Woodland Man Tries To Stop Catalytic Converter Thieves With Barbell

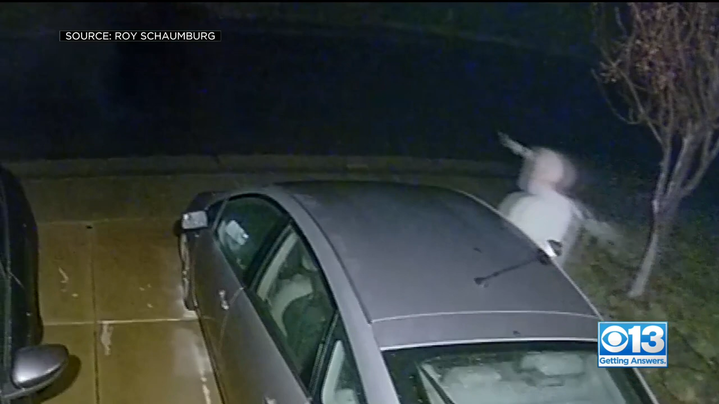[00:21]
So hoping to stop him, there goes Roy. He ran out the door, no time to put on pants, carrying a 40-pound barbell.